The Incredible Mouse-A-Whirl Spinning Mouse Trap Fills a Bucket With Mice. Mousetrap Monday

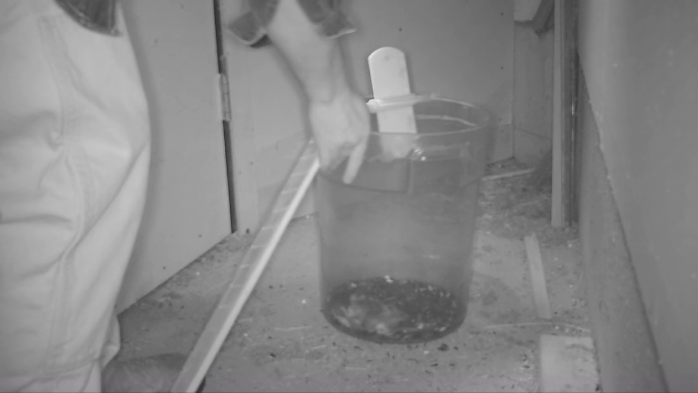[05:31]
Well, last night our test for the Mouse-A-Whirl 3D printed mescal mill mousetrap worked extremely well.